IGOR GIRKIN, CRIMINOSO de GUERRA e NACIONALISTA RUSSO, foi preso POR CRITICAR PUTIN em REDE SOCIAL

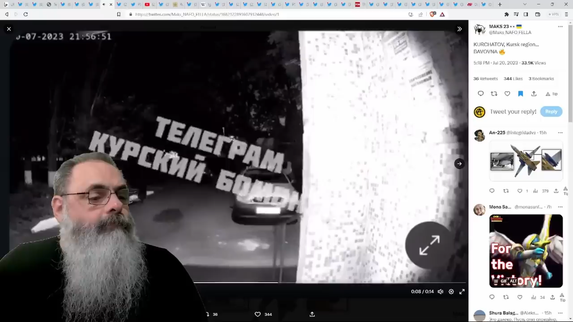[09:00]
É, só dá pra ouvir a explosão, não dá pra ver muita coisa,